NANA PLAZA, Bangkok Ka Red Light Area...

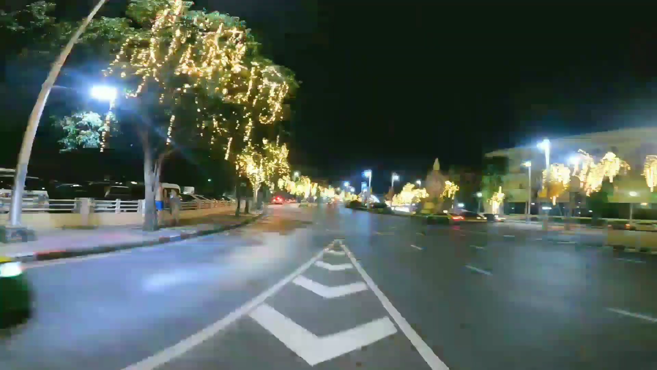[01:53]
फिर उधर सामने देखो, बड़ा ज़बरदस्त फीलिंग आ रहा है।